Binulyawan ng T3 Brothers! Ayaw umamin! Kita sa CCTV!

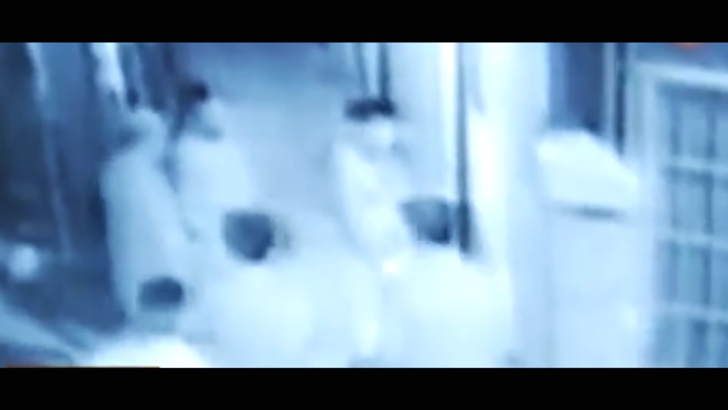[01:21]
Ang kanyang sumbong, sinuportahan ang video footage mula sa CCTV camera ng isang establishmento.